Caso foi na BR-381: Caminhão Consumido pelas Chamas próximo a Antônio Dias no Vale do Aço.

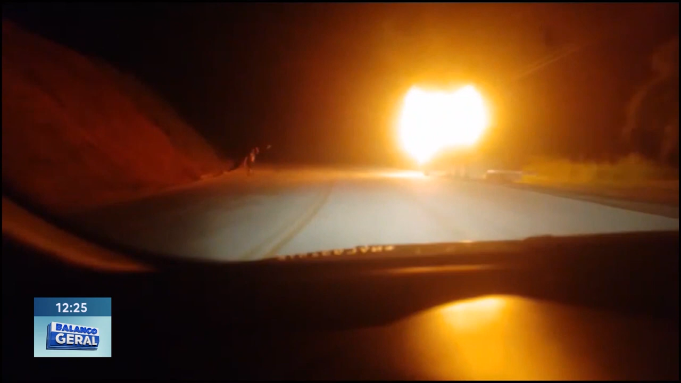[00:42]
Este caso aconteceu na BR-381, na região da Prainha, próximo a Antônio Dias.